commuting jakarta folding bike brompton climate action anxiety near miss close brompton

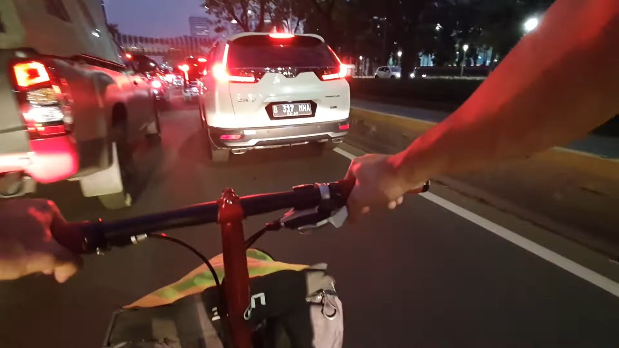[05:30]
mati kali ada gue nih. Asli. Ini. Ini. Nah, ngerem anjing. Oh, alah. Ada. Ya.